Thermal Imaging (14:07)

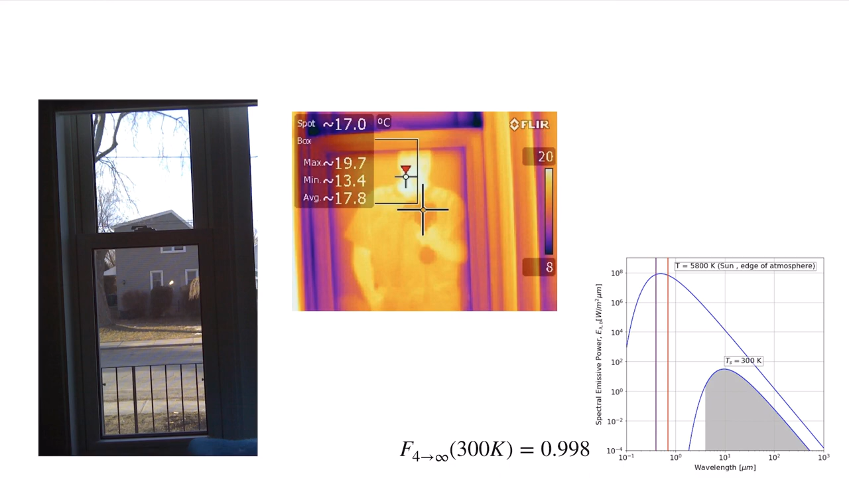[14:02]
On screen: spot 17.0°C, max 19.7°C, min 13.4°C
It's reflecting all of that back. And you're seeing my reflection in that window instead of through. Whereas in the visible, visible, of course, the transmissivity is very high. You see right there, the visible part of the spectrum goes right through that window. And that's why we use it as a window.